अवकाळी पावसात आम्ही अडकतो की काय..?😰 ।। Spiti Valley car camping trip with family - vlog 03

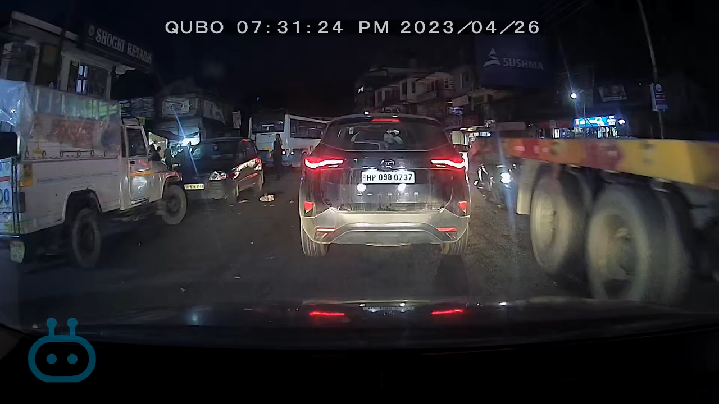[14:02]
कदाचित हे गाव आहे तेवढंच ट्रॅफिक असेल, कदाचित पूर्ण असेल शिमलापर्यंत माहीत नाही, होपफुली गावापुरतंच असावं. बघूया आता 12 किलोमीटरला किती वेळ लागतोय, ते किती वाजता पोचतोय ते मी सांगेनच तुम्हाला, कारण जाऊन परत आपल्याला हॉटेल सर्च पण करायचंय आणि त्यात म्हणतात ना कहाणी में ट्विस्ट, मस्त थंडगार वारा सुटला इथे
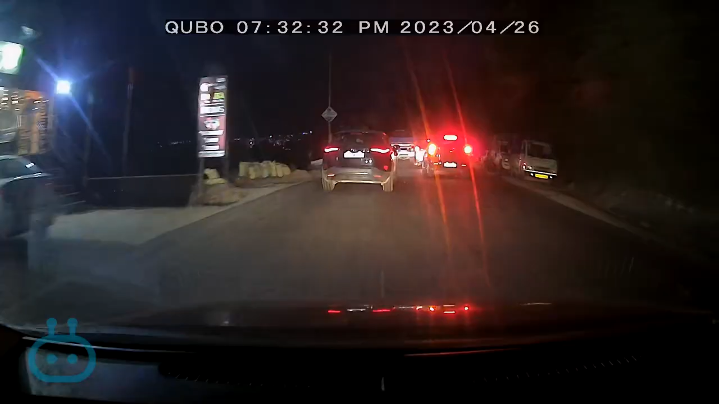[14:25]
आणि समोर म्हणजे एक्झॅक्टली शिमल्यात नाही पण समोर असे डोंगरांमध्ये विजा चमकताना दिसत आहेत.
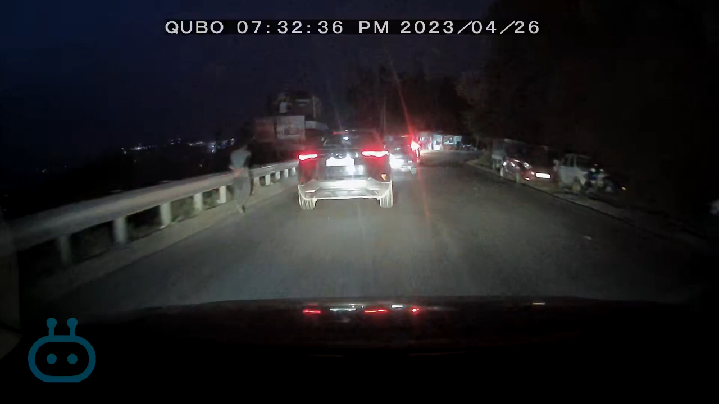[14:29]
म्हणजे पाऊस बिऊस लागला ना तर मग झालं, आपली ट्रिप अजून खतरनाक आहे,